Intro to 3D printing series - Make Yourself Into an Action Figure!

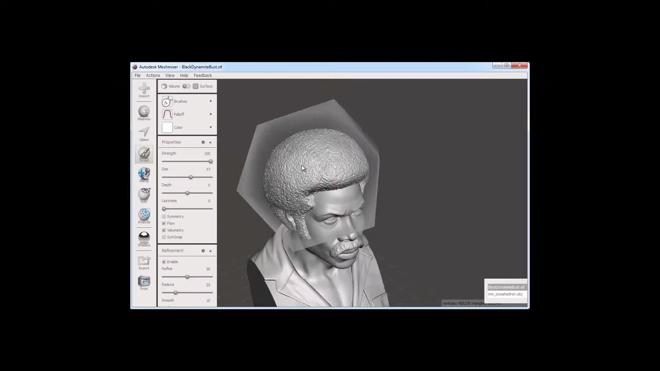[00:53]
Mesh Mixer is a free program that allows for detailed manipulation of objects, particularly scan data and other files. There's a lot to it.
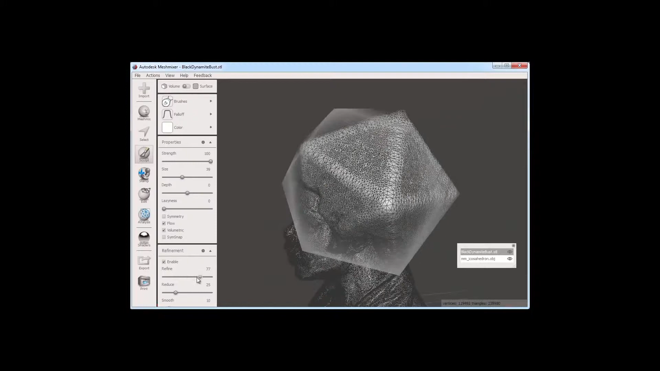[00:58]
It's got a ton of functionality. We're going to concentrate on the Select, Sculpt, and PDP Engine aspects.
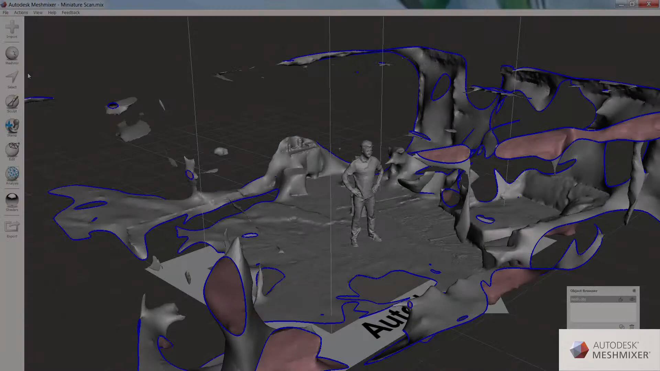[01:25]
We need to show the software what we want to actually manipulate.
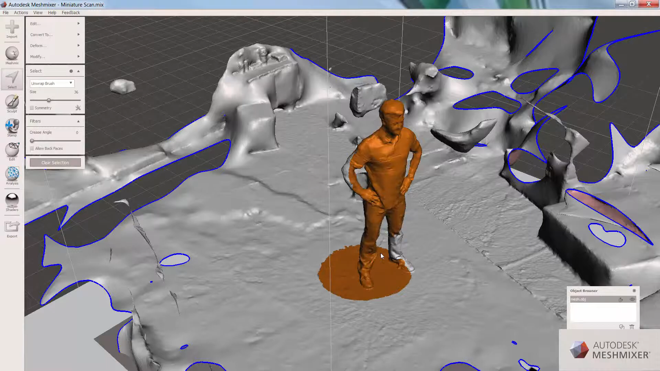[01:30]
So we use the Select tool to designate the central figure and get rid of the room in the background.
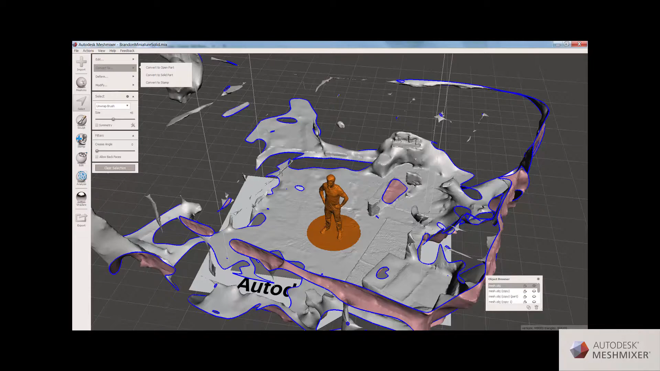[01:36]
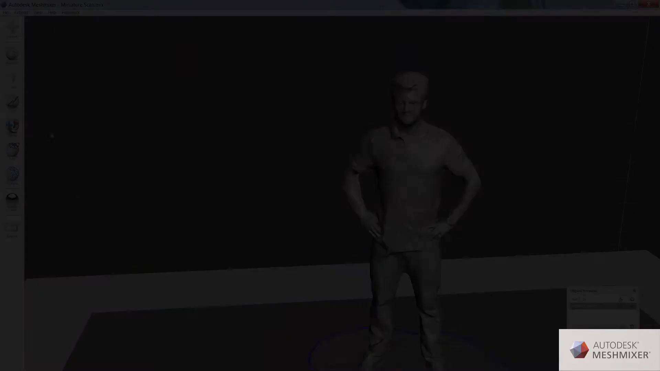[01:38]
The next thing that we're going to do is we're actually going to clean up our figure using the Sculpt brushes. There are a variety of different brushes that can do anything.